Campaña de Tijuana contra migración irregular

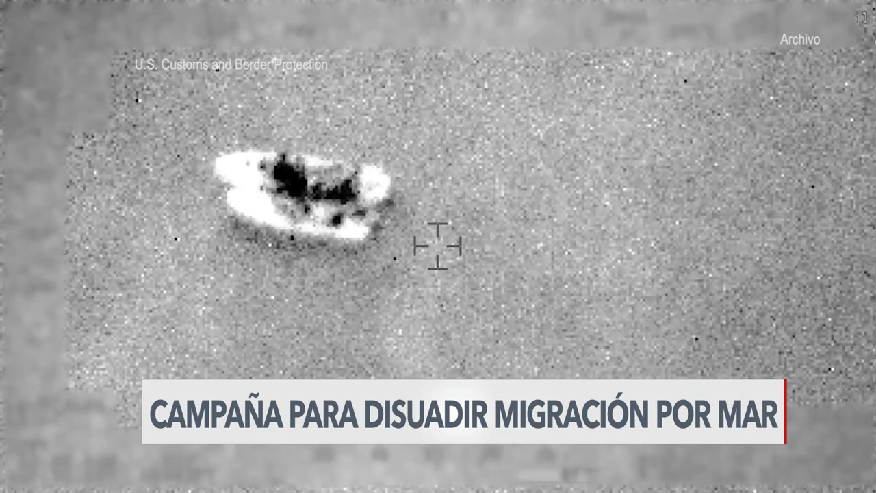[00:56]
Un día después de lanzada la campaña, ocho personas murieron ahogadas en San Diego. Cruzaron en un par de embarcaciones rudimentarias llamadas pangas.